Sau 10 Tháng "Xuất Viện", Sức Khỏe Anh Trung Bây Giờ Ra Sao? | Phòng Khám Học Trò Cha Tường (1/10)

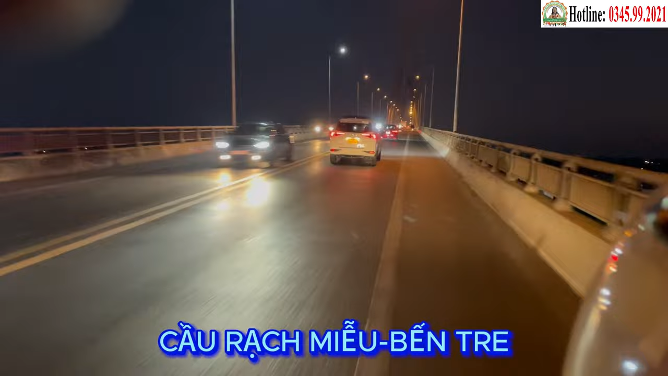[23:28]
địa phận giáp ranh của tỉnh Tiền Giang và Bến Tre.